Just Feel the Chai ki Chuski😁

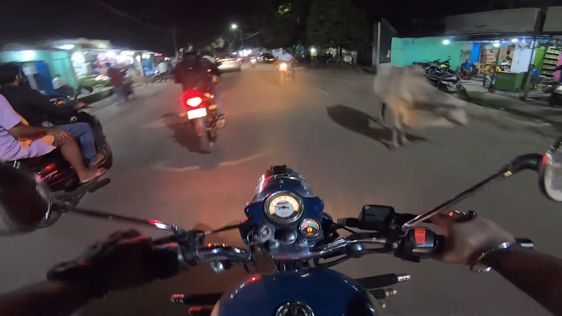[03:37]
कोदर नहीं देखा सीधा गाड़ी को टान कर रहा है